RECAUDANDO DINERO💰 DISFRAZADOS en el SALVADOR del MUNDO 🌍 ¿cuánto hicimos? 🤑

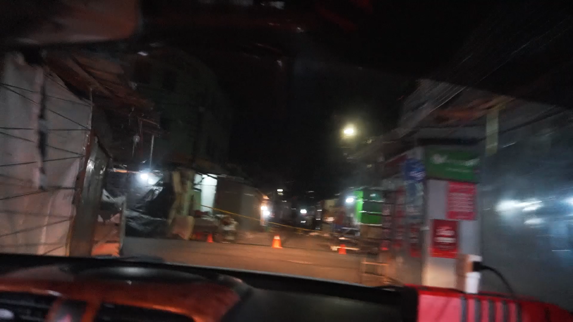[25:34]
Mira, aquí estamos en el centro de San Salvador. Uy, viejo. Está tapado ahí también, mira vos. No, ahí vamos a la derecha, viejo. Ya conocés el centro de San Salvador. Una vez aquí me metí, no podía salir, pero ahí era.